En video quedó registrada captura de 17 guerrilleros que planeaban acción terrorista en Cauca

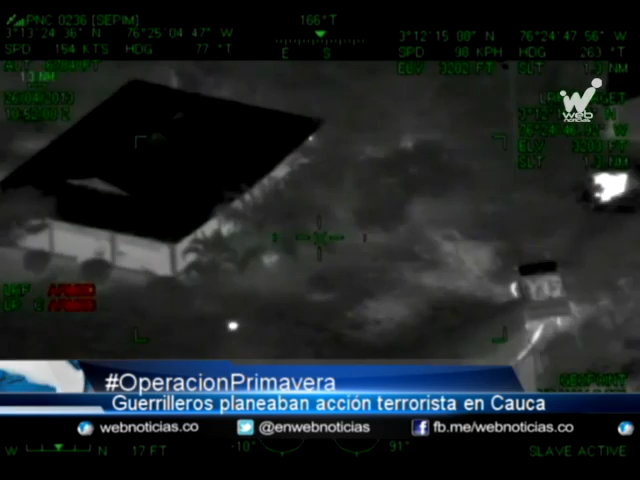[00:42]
se muestra el momento en que uniformados rodean una finca en la que los guerrilleros se encontraban desde hace tres días y posteriormente abren fuego.
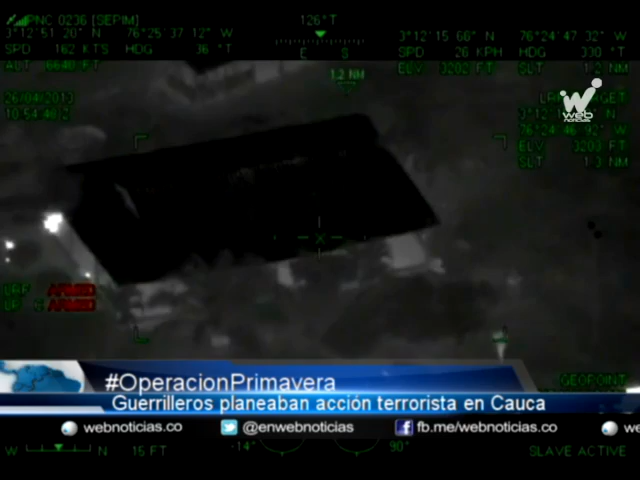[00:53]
Se observan explosiones y al final se da la neutralización de los miembros de la guerrilla. Todos los uniformes, el color de los uniformes, los cascos,